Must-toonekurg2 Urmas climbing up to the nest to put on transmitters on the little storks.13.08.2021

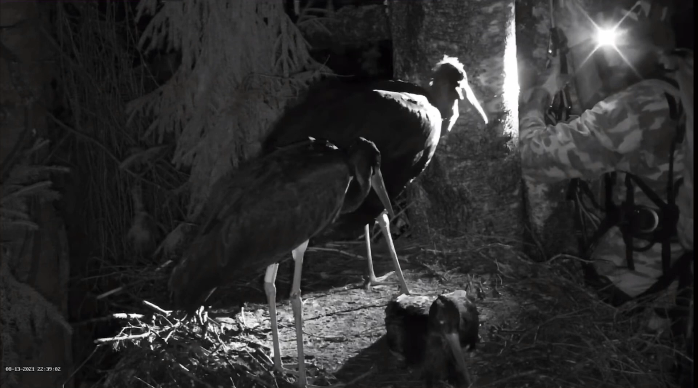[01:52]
Ja, tää ovat mennyt toksida. Tähän yksi. Yksi tää on mennyt toksida. Sen se sama, kes pönkastamisen ajankin kuri oli. Ehkä siis number yksi.